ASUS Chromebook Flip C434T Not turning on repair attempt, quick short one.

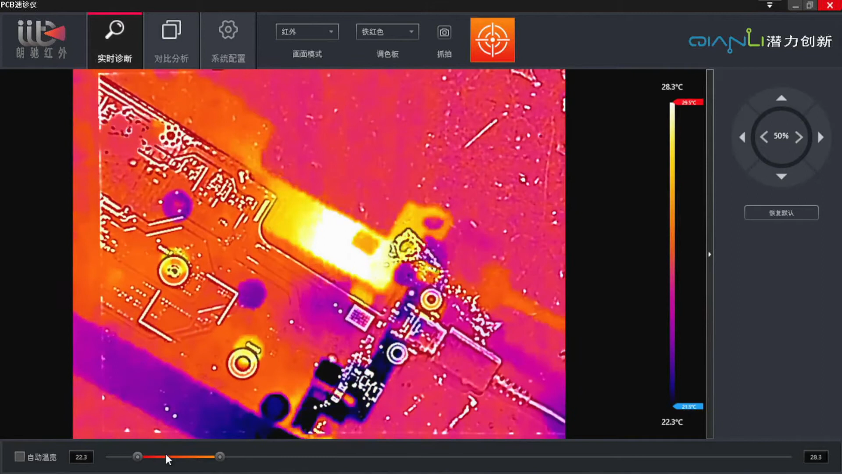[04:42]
On screen: scale top 28.3°C, scale bottom 22.3°C
Okay, something definitely maybe not right there. Have a very quick look.